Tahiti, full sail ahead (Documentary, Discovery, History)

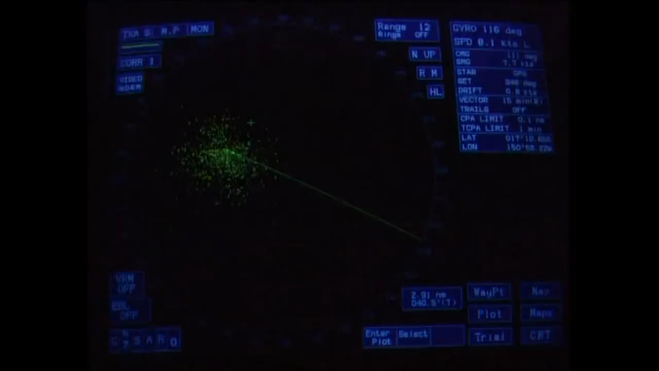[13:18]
Tomorrow, the island of our destination will appear on this radar screen.